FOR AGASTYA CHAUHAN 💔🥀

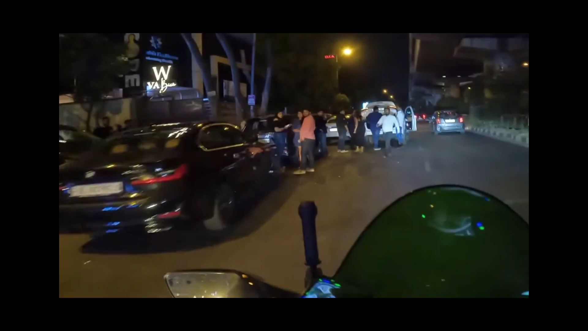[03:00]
Oh my god, look how the reaction is in the bank.